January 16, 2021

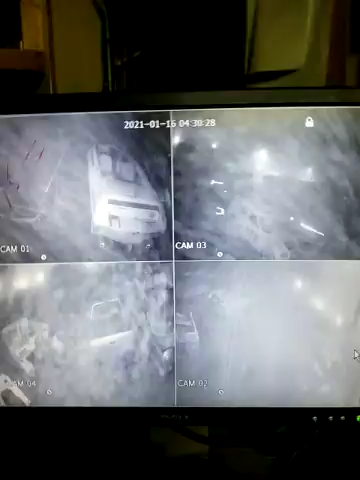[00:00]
all right people it's a 16th my security cameras I call this chem snow so it's either from the coal plant or the chem trailing which it doesn't matter it's the same shit but if you ever want to see blatant poisoning of humanity this is it